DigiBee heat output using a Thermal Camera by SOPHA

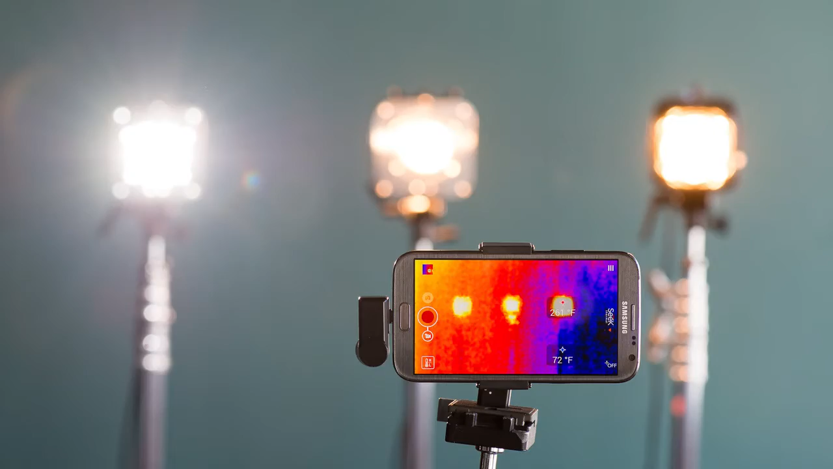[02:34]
And we've run it, and let the video run to show you how quickly the temperature on the Einstein and the Alien-B, the original model, ramp up.
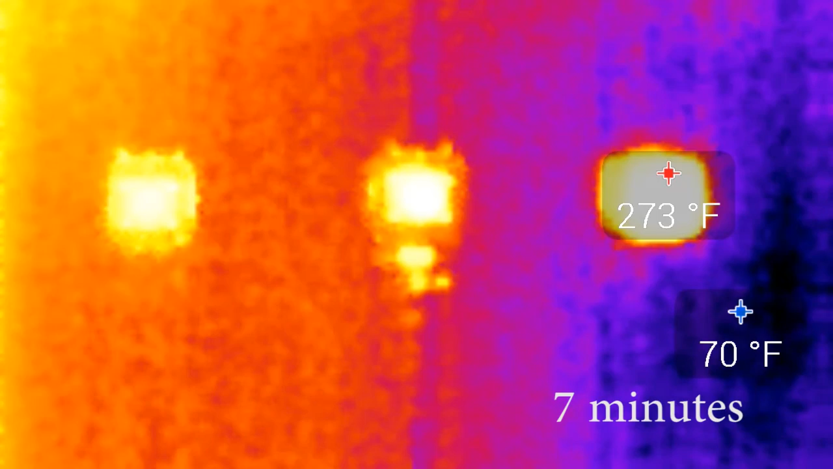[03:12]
And then it vacillates back and forth between 268, 270 or so, before it tops out at a whopping 273 degrees. That Seek thermal unit is definitely looking right at that Einstein. Of course, it's the brightest one. If we zoom in on that Alien-B, we can see it hovered at the 243 degrees.
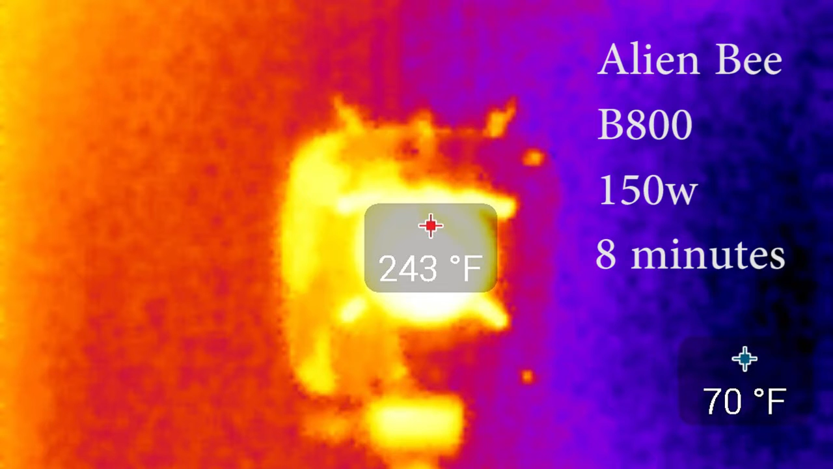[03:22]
So pretty hot, hot enough to burn you.
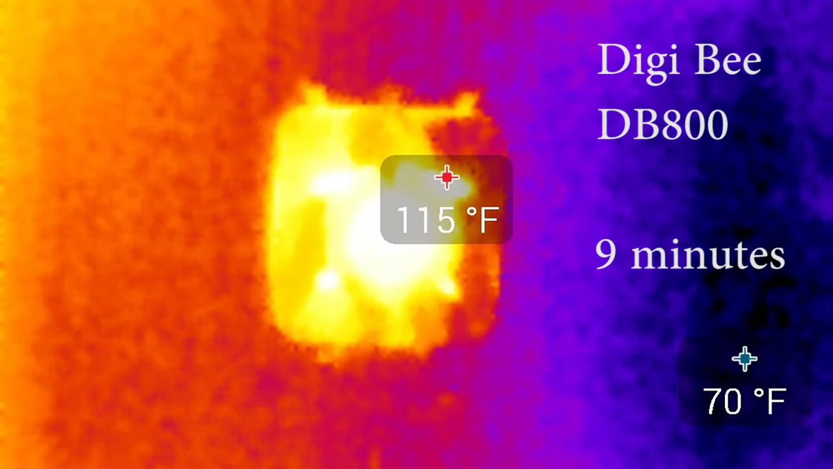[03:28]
But there's that Digi-B, nice and cool at 115 degrees. Perfect.
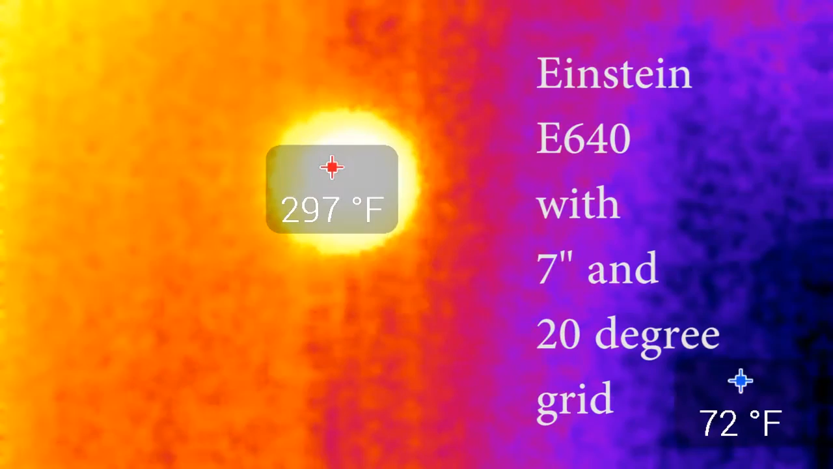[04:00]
Here's an Einstein with a seven-inch reflector and a 20-degree grid, and it's raised the temperature by at least 30 degrees.
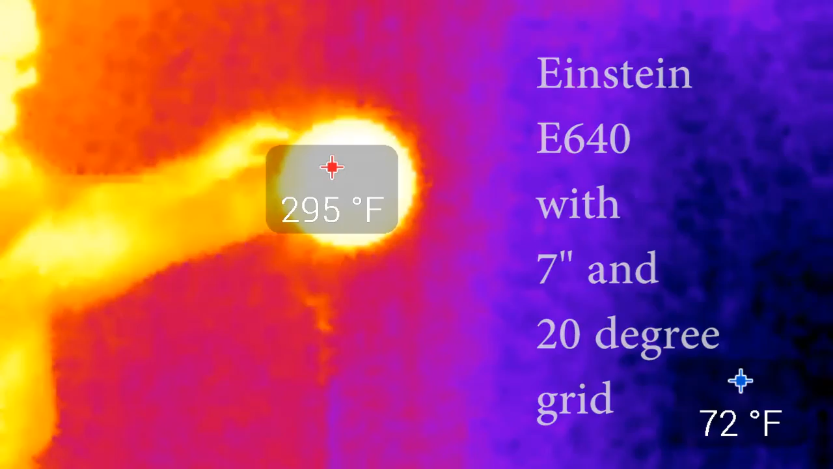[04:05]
Now you can see me removing the grid. I'm showing you that the temperature of that reflector has gone up to 340 degrees.
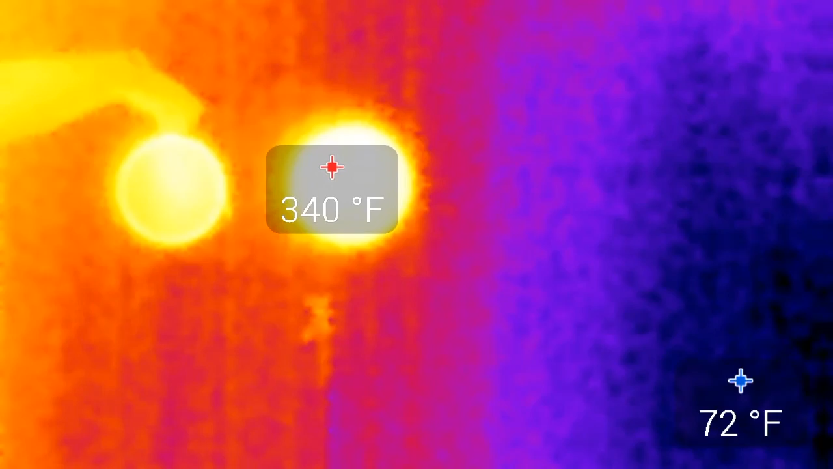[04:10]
You have to use extreme caution here, folks, when you're handling a light like this,
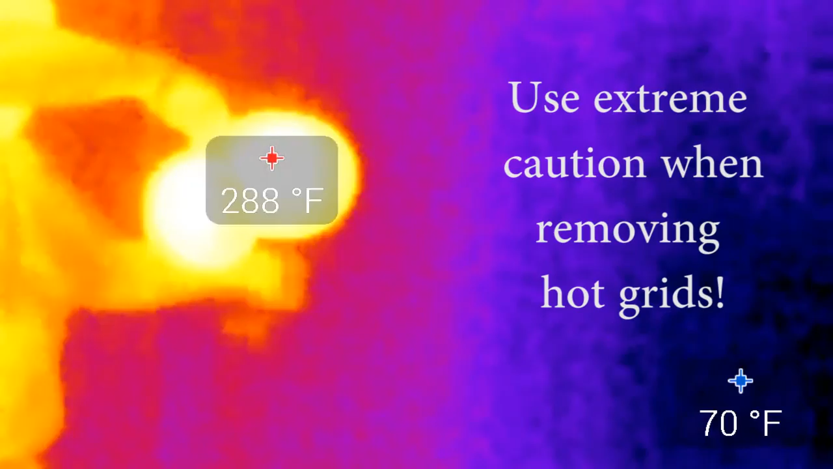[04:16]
because those temperatures are more than enough to burn you with just a moment's contact. As I hold the grid off to the side, you can see that the grid starts to cool down pretty quickly when it's not subjected to that heat of that modeling lamp.
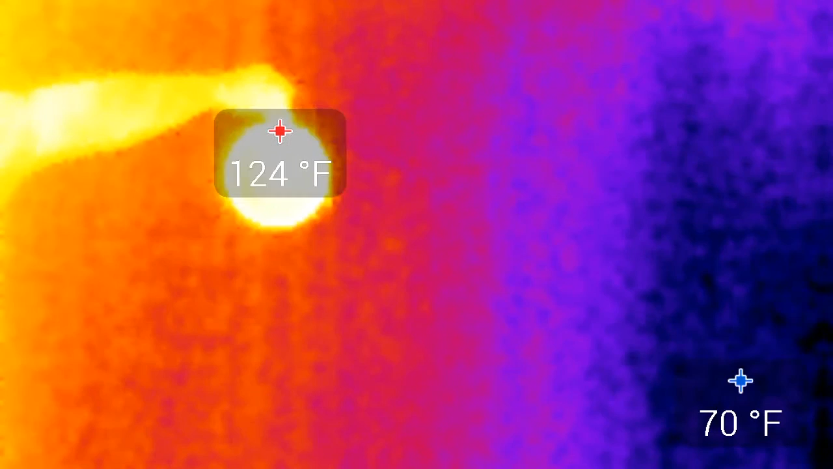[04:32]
On screen: min 70°F
If we use the thermal camera to zoom in on just the Alien-B, again with a seven-inch reflector and a grid, you can see the temperature is still quite high, topping out around 318 degrees or so.
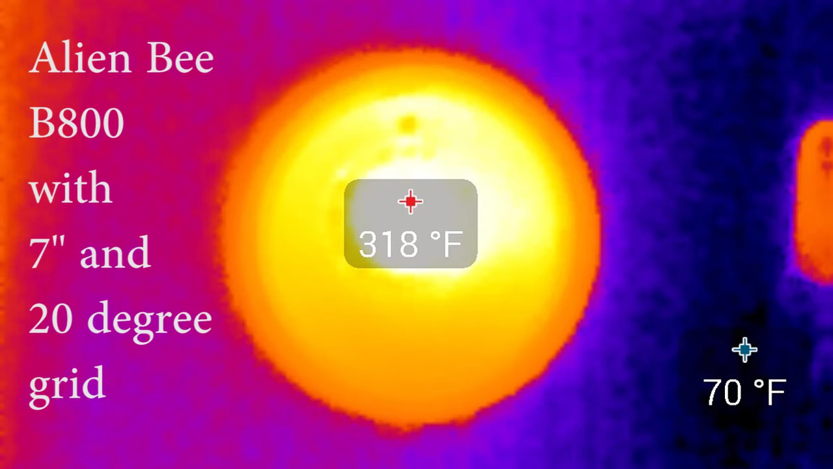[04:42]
Now let's compare that to the Digi-B, which is much cooler, a high temperature of about 124 degrees, and that is a world of difference.
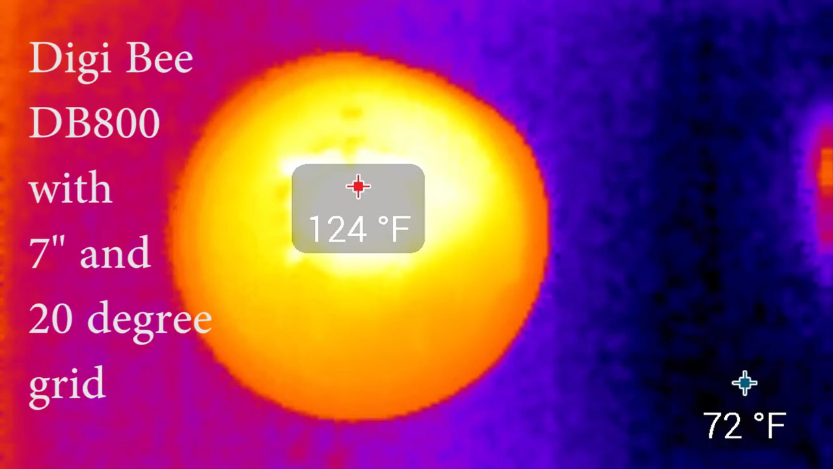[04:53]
So sure, a thermal camera's all neat and stuff, and so is the new Digi-B, but what's the real take-home message?